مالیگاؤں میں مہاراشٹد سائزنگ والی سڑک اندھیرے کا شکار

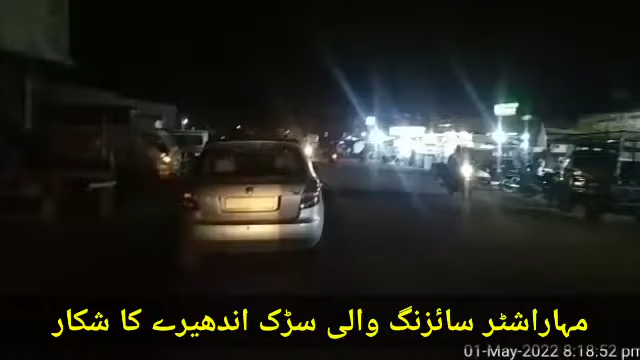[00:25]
مہاراشٹر سائزنگ روڈ اسٹریٹ لائٹ نہ ہونے کی وجہ سے عام آدمیوں کو پریشانی کا سامنا،